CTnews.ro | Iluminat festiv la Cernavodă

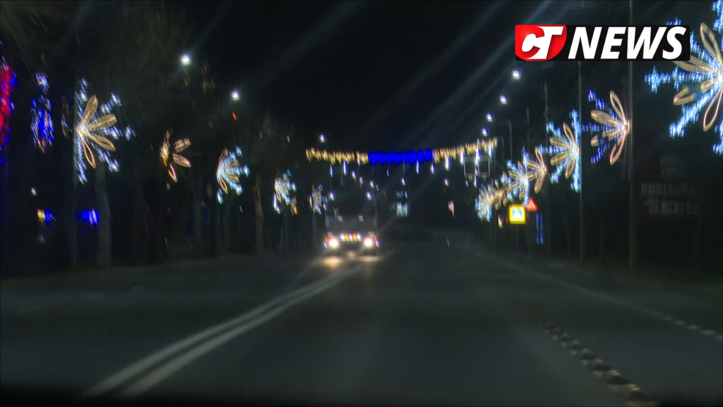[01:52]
Avem 430 de ornamente pe stâlpi, avem pe pod 26 de ornamente transversale,